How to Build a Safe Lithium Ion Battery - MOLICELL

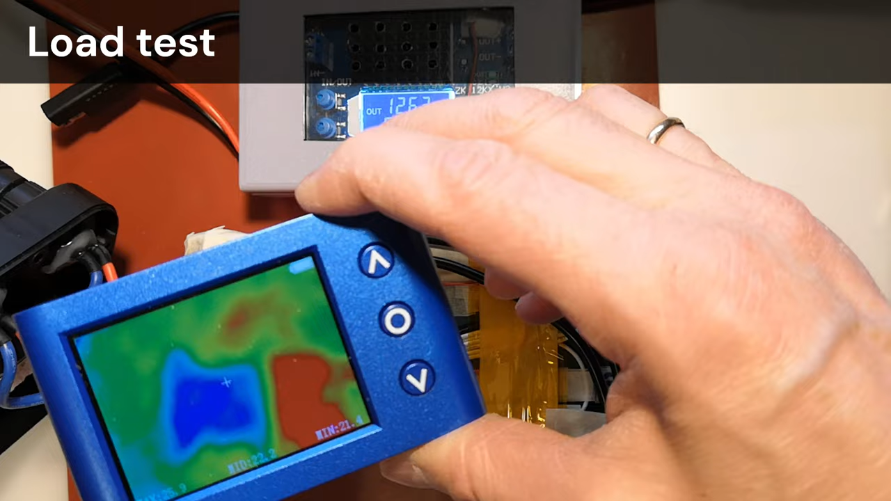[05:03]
I'll monitor it with a thermal camera for a while.